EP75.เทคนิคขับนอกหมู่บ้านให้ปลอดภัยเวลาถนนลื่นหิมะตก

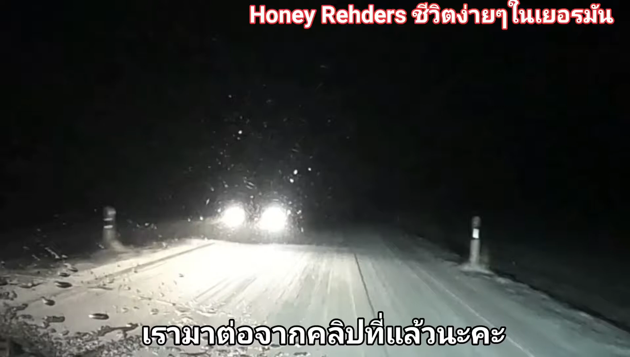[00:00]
ทางนี้ สังเกิดข้างถนนนะ ว่ามันจะมี